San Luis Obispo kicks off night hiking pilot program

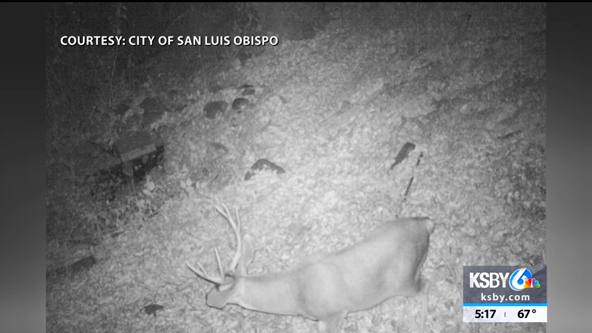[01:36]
Here are some images from game cameras that will be used to see if the nighttime access has any effects on animal movement.
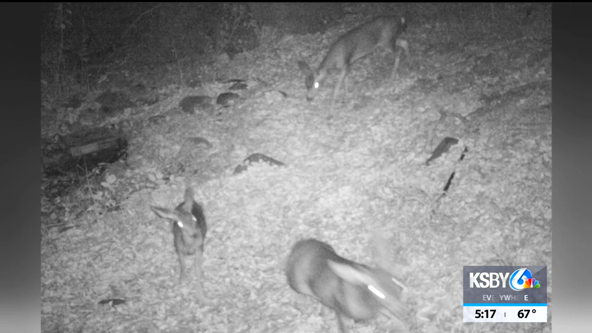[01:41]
Opponents to the project voiced this as a major concern.